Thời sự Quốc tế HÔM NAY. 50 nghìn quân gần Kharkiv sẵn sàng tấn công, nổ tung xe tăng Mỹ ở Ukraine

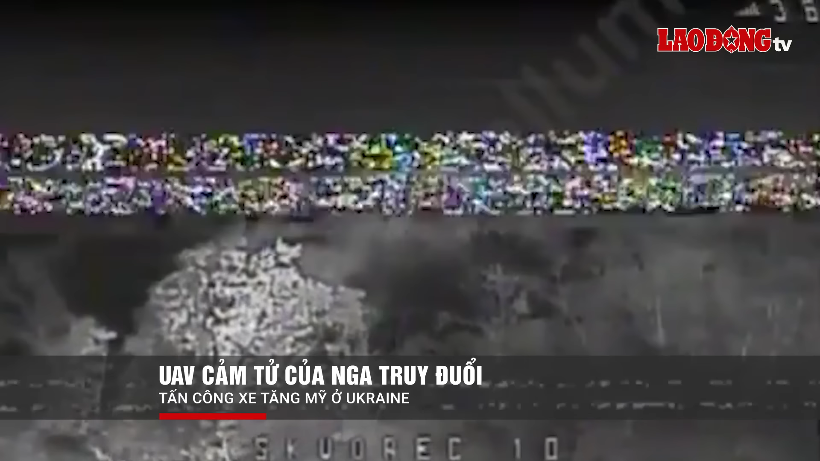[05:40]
Màn xã hội Nga đang lan truyền đoạn video ghi lại cảnh máy bay không người lái UAV góc nhìn thứ nhất FPV của Nga truy đuổi tấn công xe Abram của Mỹ ở vùng Donbass,
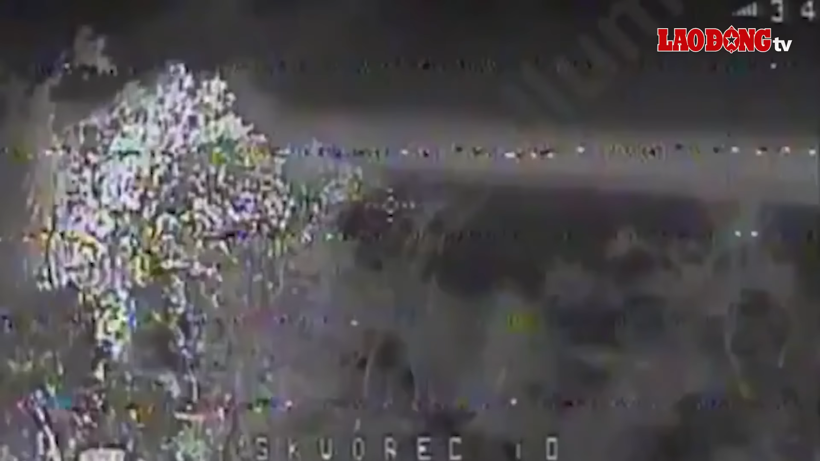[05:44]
Ukraine Theo hãng tin RT, đoạn video từ camera ảnh nhiệt do các tranh sát tại Cộng hòa Nhân dân Đô Nhất tự xưng ghi lại cho
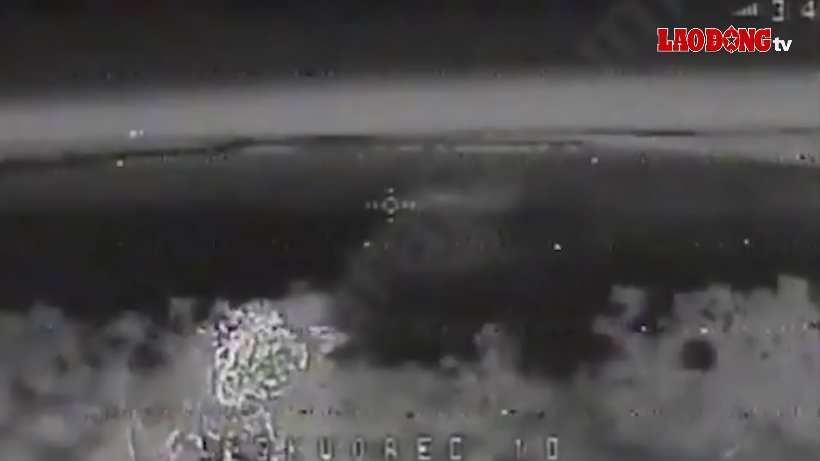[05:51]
thấy FPV đang đuổi theo chiếc xe tăng chạy trên đường trước khi tấn công vào phía sau tháp pháo Sau đó,
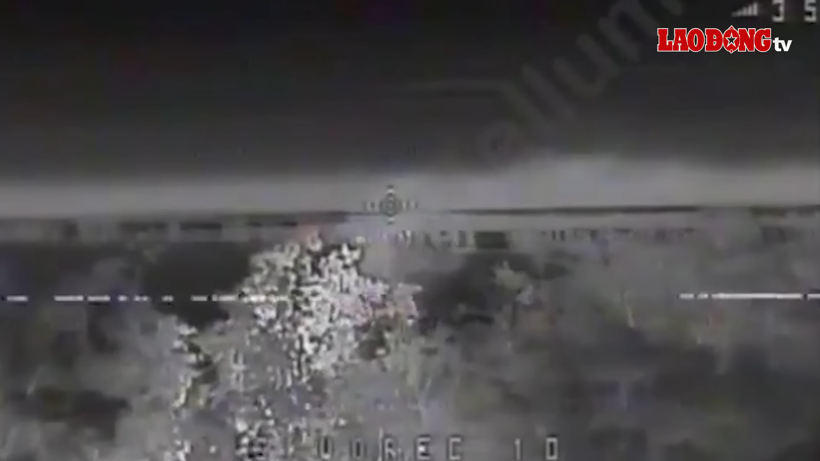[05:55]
chế độ xem chuyển sang góc quay của UAV quan sát cho
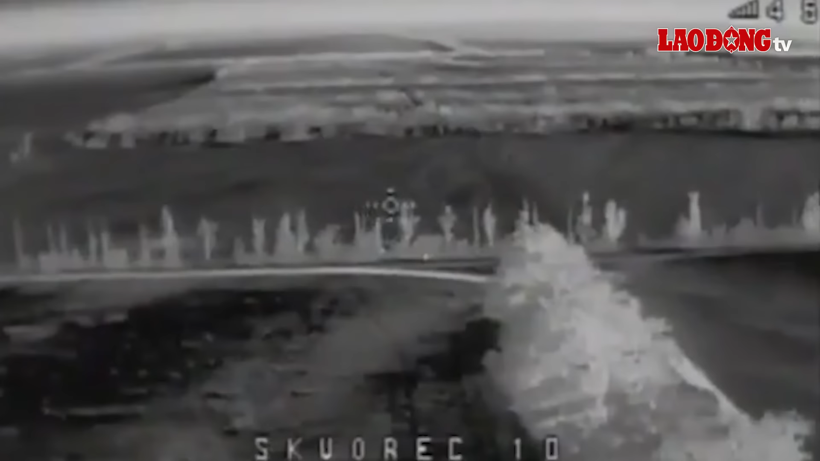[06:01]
thấy một cuộc tấn công khác nhằm vào kiếp lái xe tăng khi
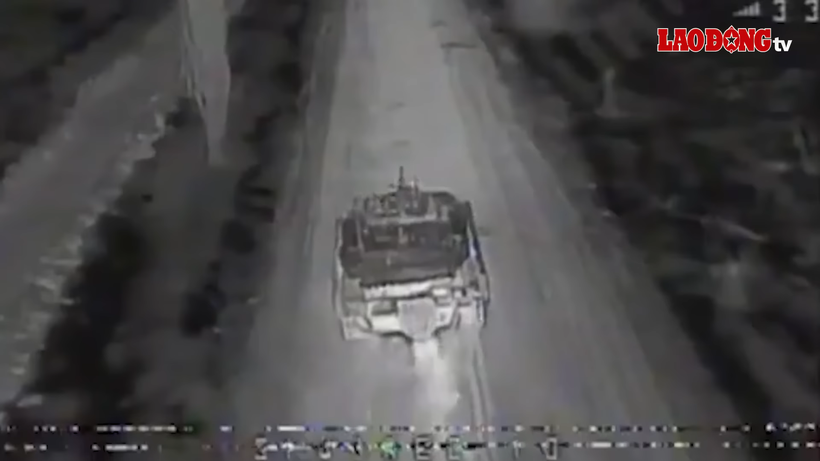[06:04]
họ cố gắng chạy trốn khỏi chiếc xe đang bóc cháy Theo kênh tình báo nguồn mở RIPA của Nga,